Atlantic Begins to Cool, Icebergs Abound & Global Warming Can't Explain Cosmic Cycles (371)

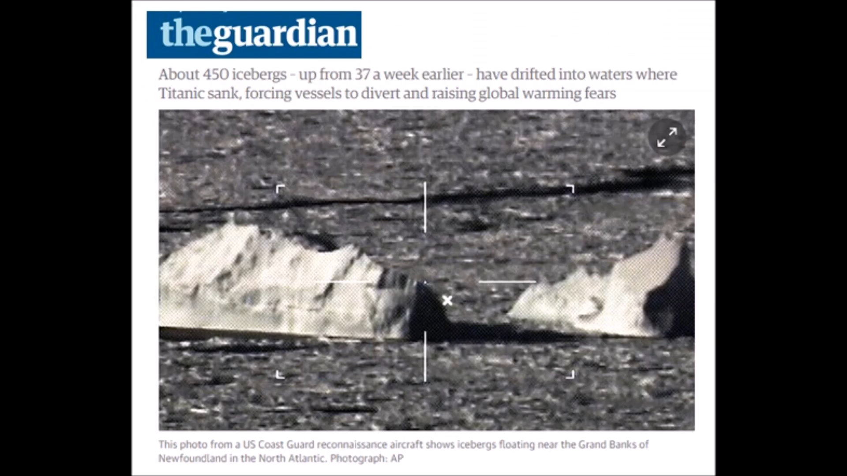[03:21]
We saw this about two weeks earlier making the international news as well. At that point, there were 450 of these icebergs. Now they're pushing 700. It's a new tourism boom for the boat operators. Even the Canadian Ice Service classifies it as large.